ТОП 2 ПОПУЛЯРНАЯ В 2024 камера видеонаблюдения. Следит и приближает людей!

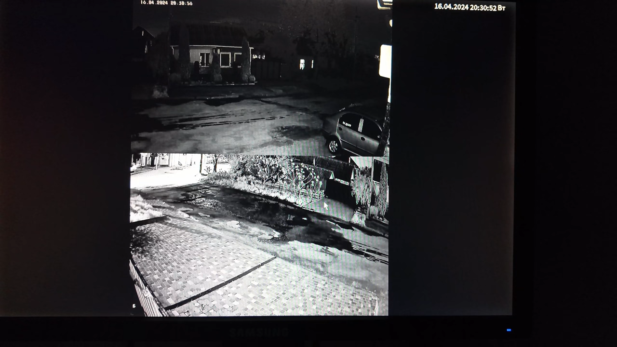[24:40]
в к решим режиме в ночном инфракрасном стоит и черно-белый режим камера не переходит в цвет не включает белые светодиоды
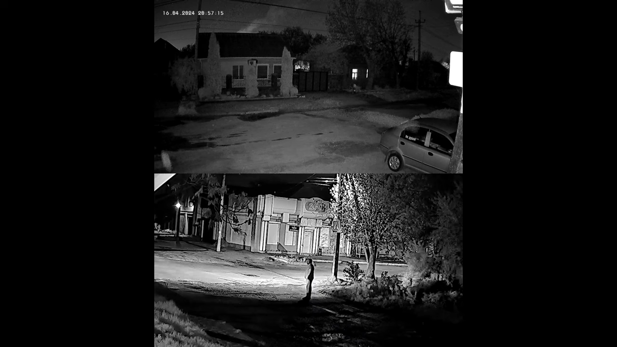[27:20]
человеком часто работает автоматический зум если бы я днем обновил то можно было посмотреть как днем это работает но я вам скажу вот человек только что проходил даже ночью это адекватно классно работала поэтому обновляйте и эти камеры уже имеют автоматические автоматическое зумирование при слежении
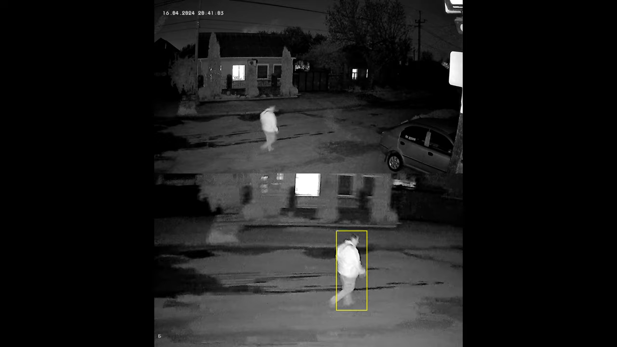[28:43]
камера на высоте такие варианты я тестировал с более мощными светодиодами инфракрасными и цветными но эта камера вот порадовала тем что после обновления она включила автоматический зум за сли со слежением за человеком очень приятно ждем обновления